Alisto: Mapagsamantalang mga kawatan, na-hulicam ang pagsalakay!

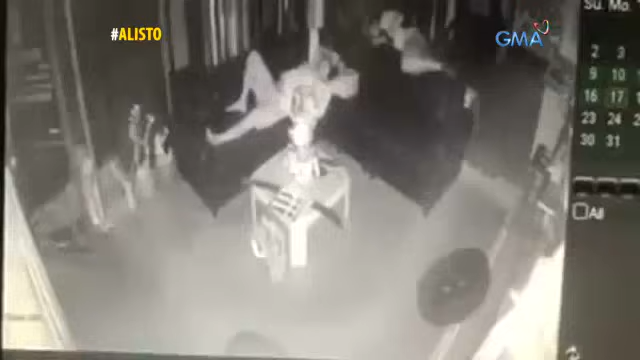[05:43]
Samantalang kawatand na gumapang papasok ng isang auto-part shop, walang kahirap-hirap na nakapasok sa loob. Hindi kasi nakakalita ko ang pinto.
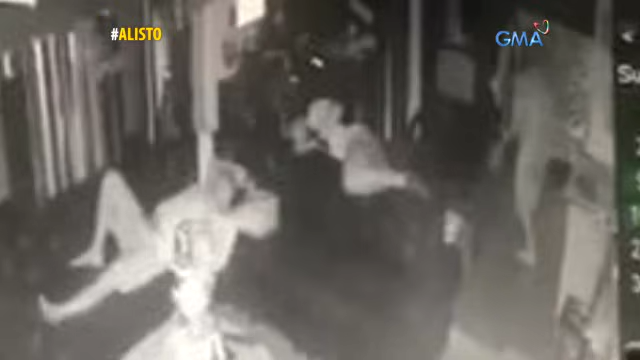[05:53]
Kasama noon ang mga natutulog si Arturo ang may-ari ng shop.